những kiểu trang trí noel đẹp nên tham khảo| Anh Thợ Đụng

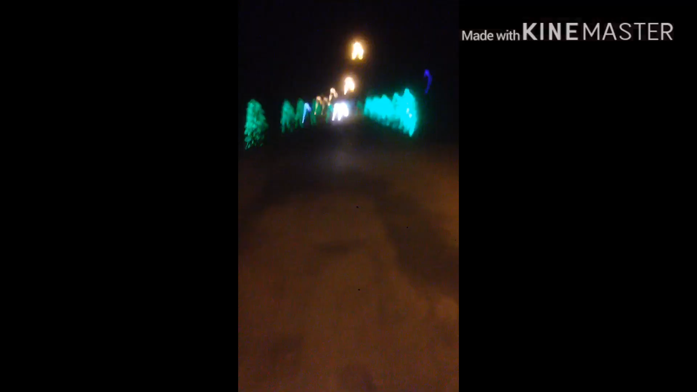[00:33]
Còn đây là khung cảnh xung quanh đường nữa các bạn. Các cái cây thông Noel được trang trí đèn led màu xanh rất là đẹp nha các bạn. Trang trí cắm suốt tuyến đường luôn nha. Nhìn từ xa giống như là một hàng thông vậy các bạn. Nhìn rất là đẹp. Những cây thông này thì người ta hàng khung sẵn rồi.